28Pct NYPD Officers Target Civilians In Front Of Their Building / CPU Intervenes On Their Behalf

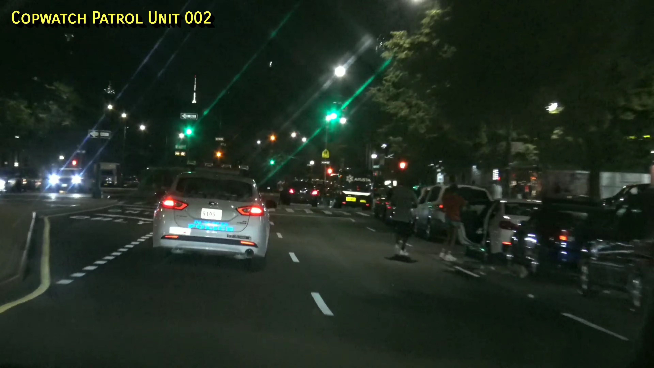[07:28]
You see that? And people here. They should look any kind of going too.